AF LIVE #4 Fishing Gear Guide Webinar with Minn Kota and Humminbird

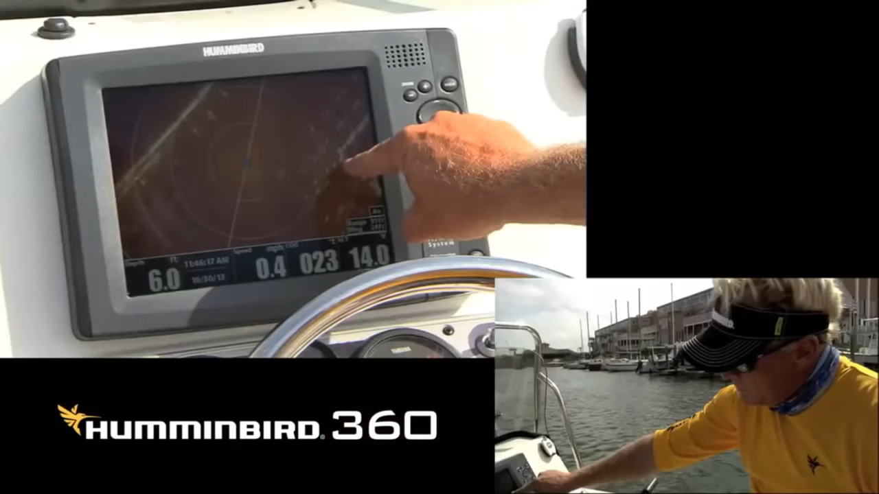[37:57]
If you notice that right there, that's the corner of the seawall back over here as it's shaped basically like that.
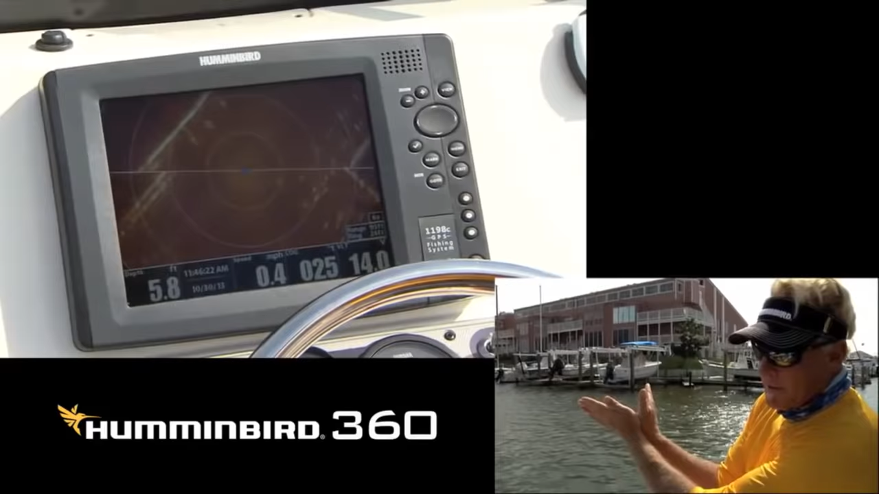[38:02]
And it's the easiest way to figure out how to use one of these units is to see the stuff above water and then you're able to identify it as you're looking at it underwater.